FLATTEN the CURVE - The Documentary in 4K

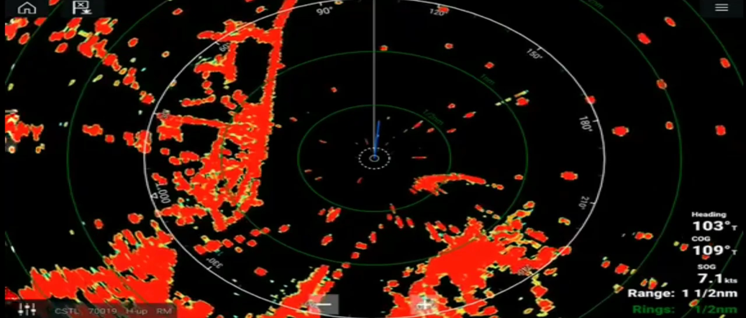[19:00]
We get it at 30 miles out.
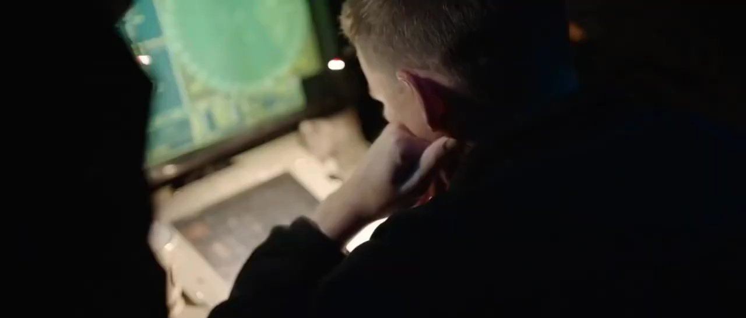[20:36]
The radar navigation, there's a limited scope of what we're able to see.
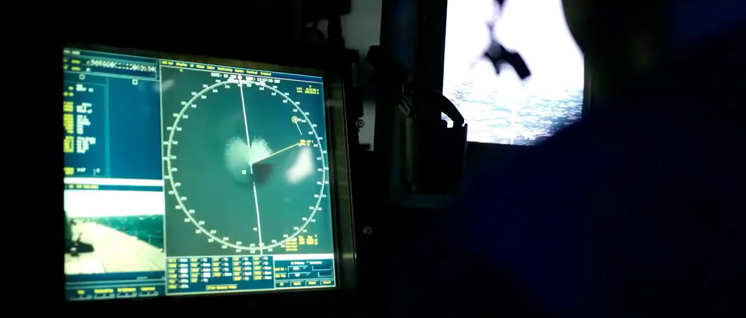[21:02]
We're looking at the scope of the radar.
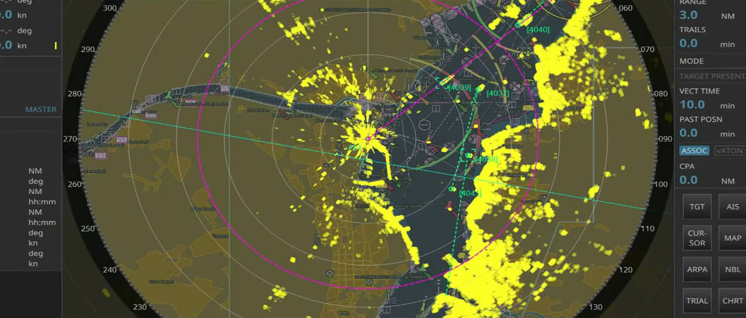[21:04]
Now, this is just going off of the actual screen that we can see. Now, there's three different screens.
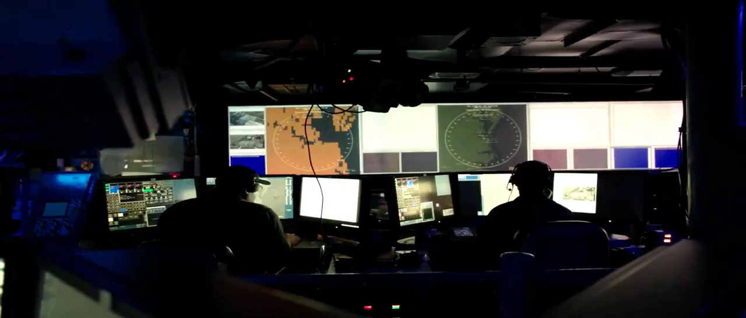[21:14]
Then there's this other bigger screen, and I forgot the name of it, but this, like, it goes onto this huge projection in the Combat Information Center, basically is where all of the information is housed.
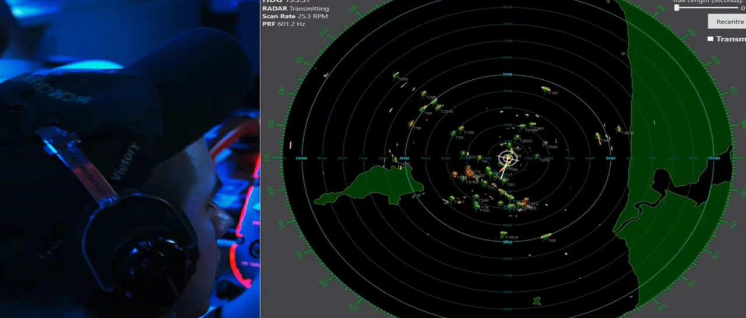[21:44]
So if we're looking at something that could just be like a buoy in the water, right? You know, just one of the little tiny buoys that track, that the ships can use as kind of placements to track where they're going, that can be mistaken for an actual like small watercraft. So we have to be able to differentiate between that and some of the ships that we're looking for,
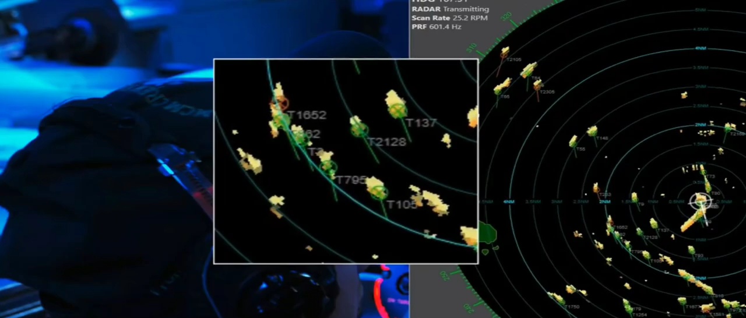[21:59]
because some of the deployments we're on, we're out there looking for drug ships,
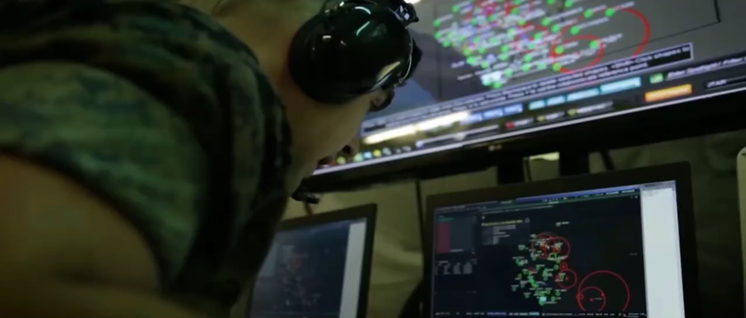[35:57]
Long story short, radar emits a signal, it bounces off something,
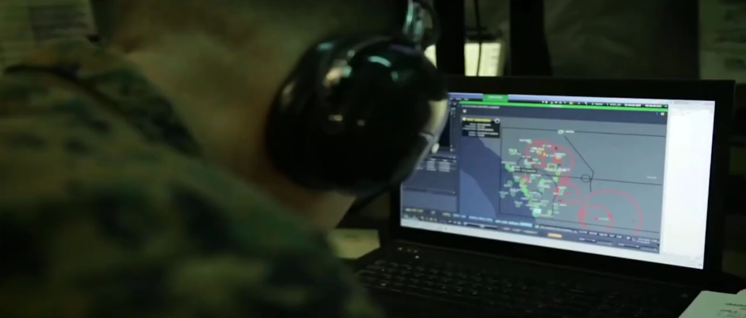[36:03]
and then it returns to a receiving unit, and the receiving unit maps that reflection accordingly.
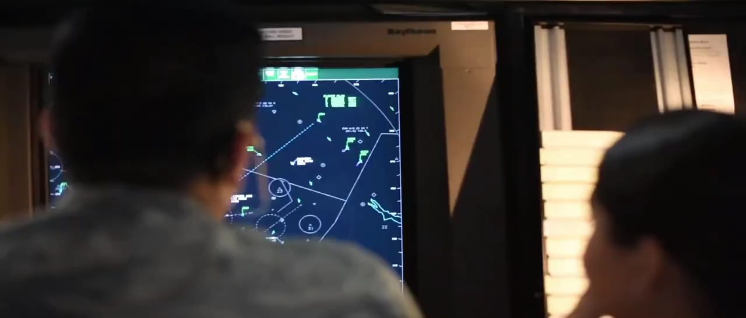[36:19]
Notice, there's no curving around anything. It goes out in a straight line.
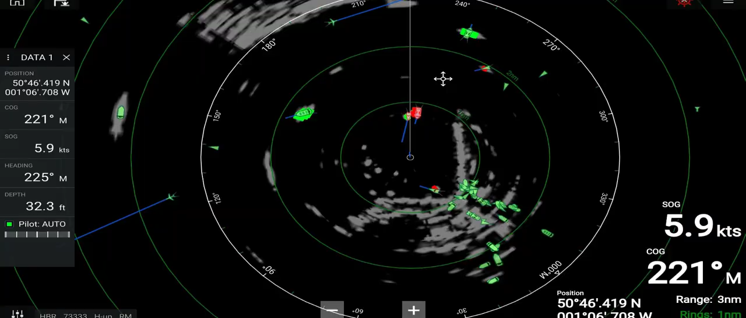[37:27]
It's flying out straight, and when it picks up something, it hits it back.
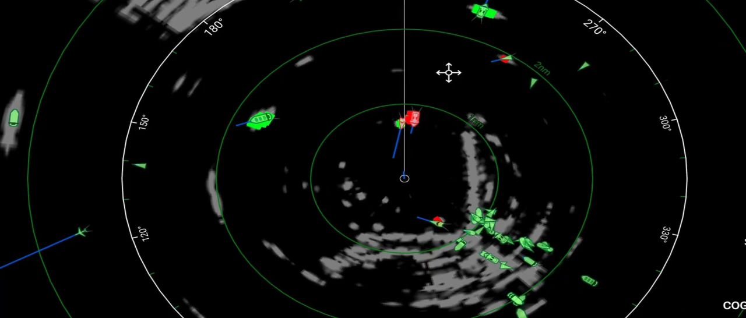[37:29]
It's not going around any curve.
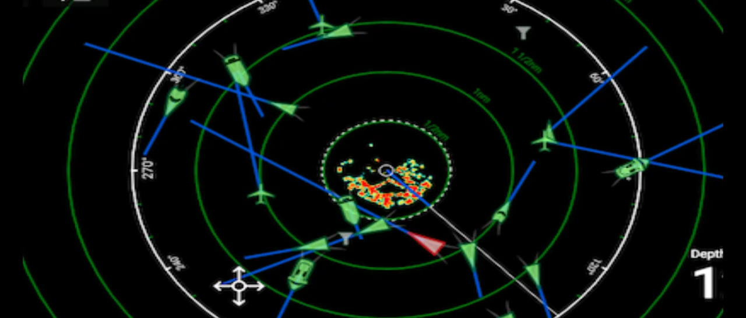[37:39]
Every diagram shown will show you straight lines.
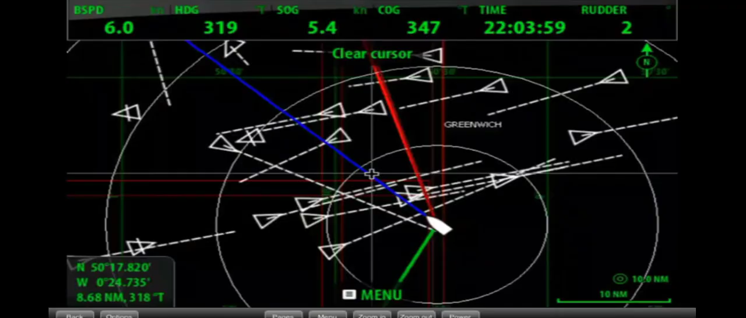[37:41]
They don't show you curved lines.
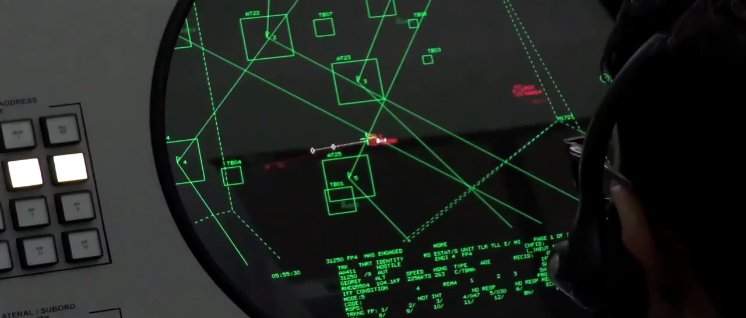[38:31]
Like I said, we use a lot of these other link signals, and they're called links.